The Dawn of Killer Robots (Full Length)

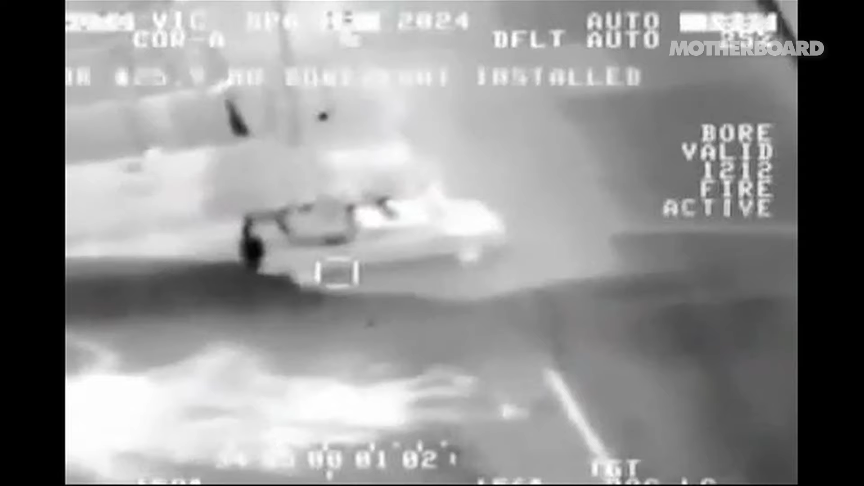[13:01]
This is what that reported strike looked like from the eyes of a drone.
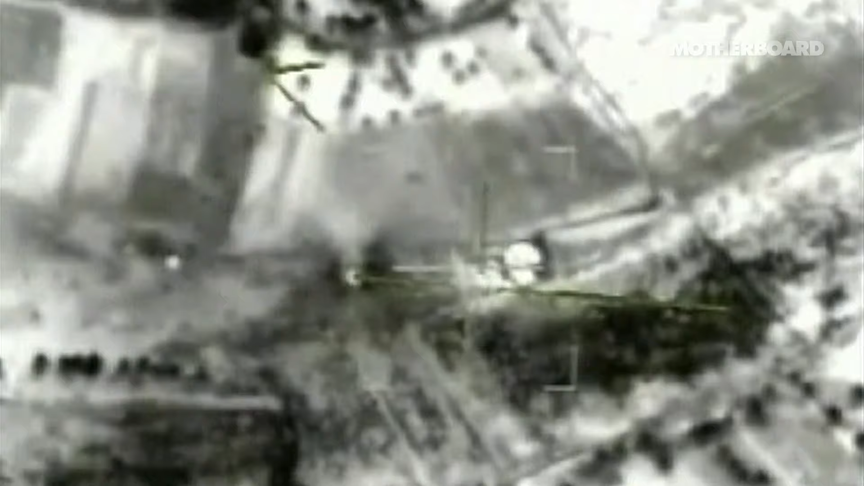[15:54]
Hellfire is launched takes takes out you know 20 30 people in that in that village
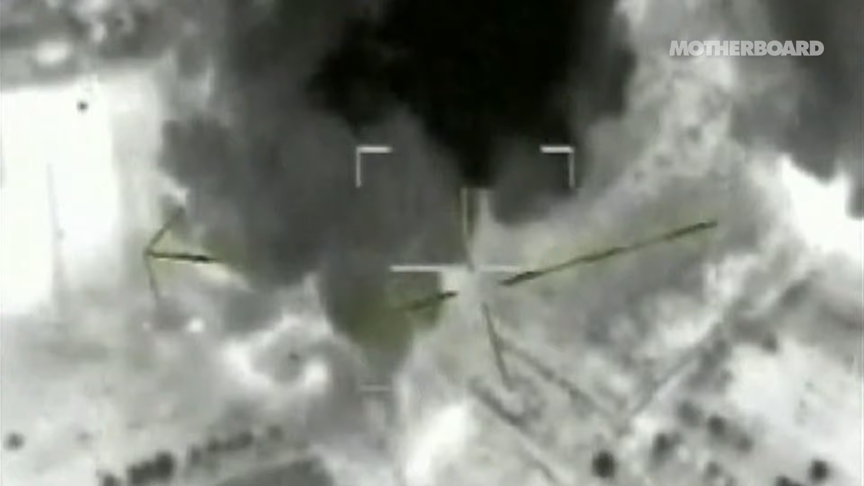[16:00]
you could take out a whole generation you know in that small village and then think about those adults or those people that are left remaining and what would their opinion of the United States be.